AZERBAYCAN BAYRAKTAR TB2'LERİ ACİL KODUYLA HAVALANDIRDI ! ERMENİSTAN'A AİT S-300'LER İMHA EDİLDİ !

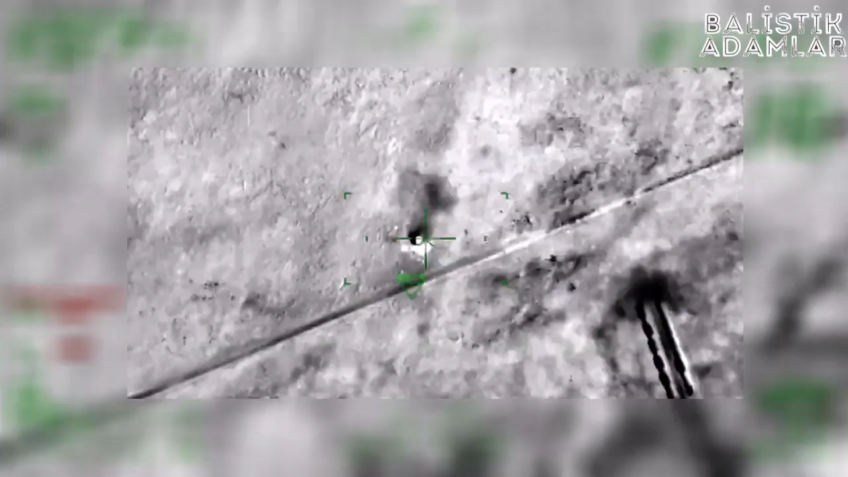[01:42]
silahlı insansız hava aracı ve Harop Kamikaze drone kullanılarak Ermeni ordusuna ait Rus yapımı 2 adet S-300 hava savunma sisteminin,
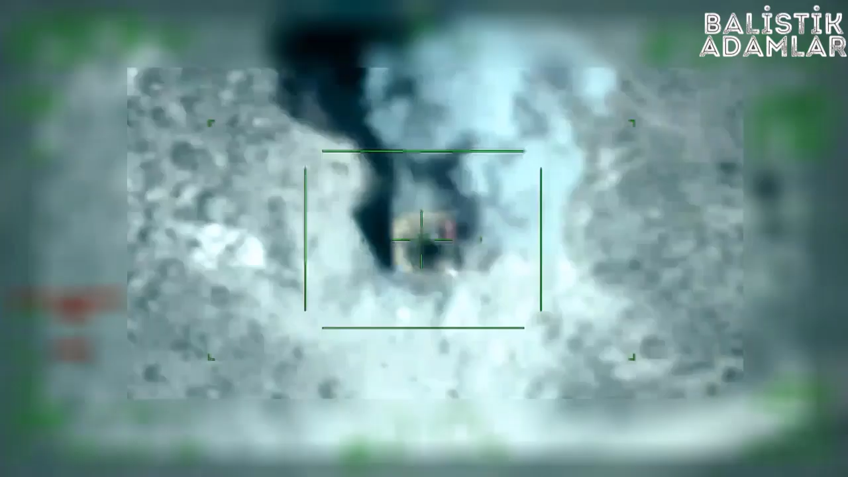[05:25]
Dün yaşanan olaydan sonra bugün Azerbaycan elinde bulunan Bayraktar
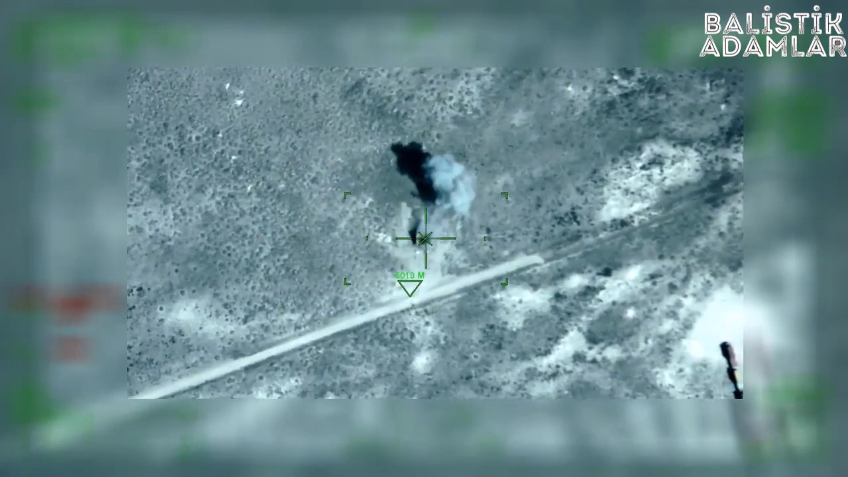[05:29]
TB2'leri tekrar havalandırdı ve Ermenistan'a ait S-300 sistemlerini ve birçok askeri hedefi kusursuz bir şekilde imha etti.